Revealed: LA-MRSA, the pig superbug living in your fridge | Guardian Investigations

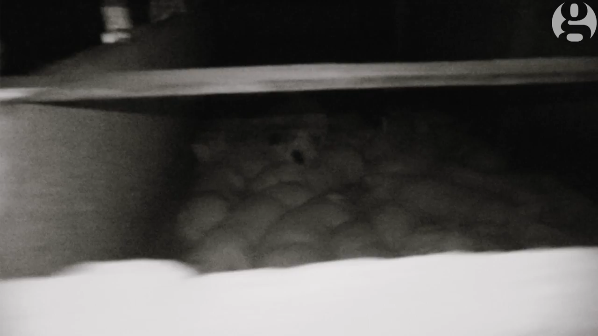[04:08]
Packed together, often in unsanitary conditions, factory farmed livestock are prone to illness and diseases spread quickly.